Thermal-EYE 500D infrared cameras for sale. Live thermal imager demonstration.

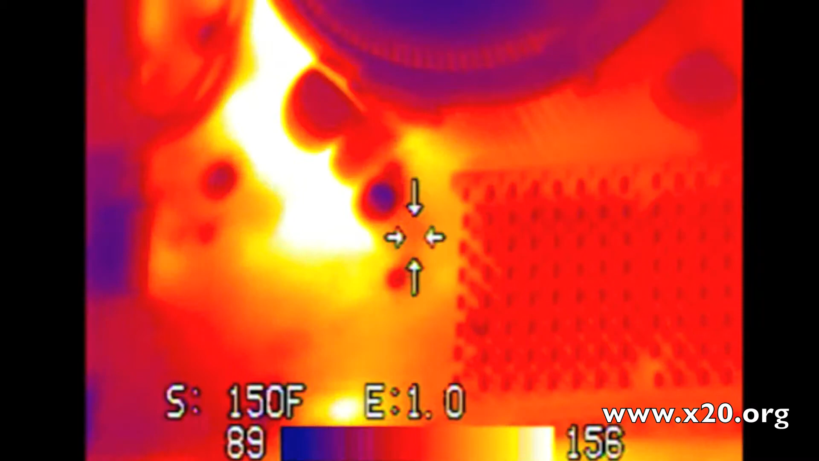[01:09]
On screen: spot 150°F
This is the Raytheon 320x240 detector, which is considered high resolution and thermal.